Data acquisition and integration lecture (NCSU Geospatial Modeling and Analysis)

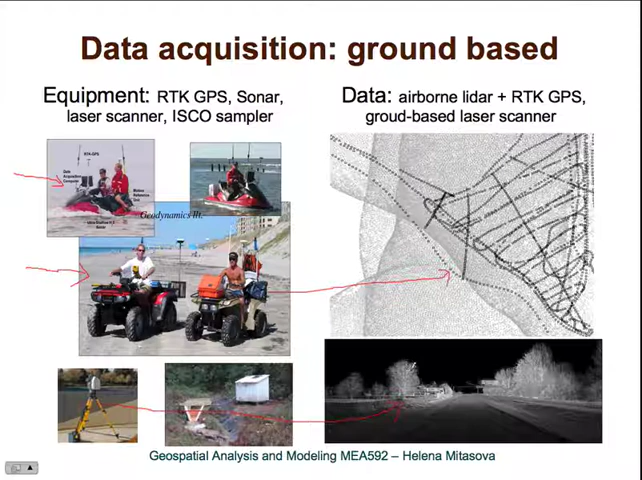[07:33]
And this would be the type of data that you get. And this looks like an imagery, but it's not an imagery. It's a set of points. And the, uh, and the gray shade is intensity, laser intensity. So now we get either imagery or we get a set of points.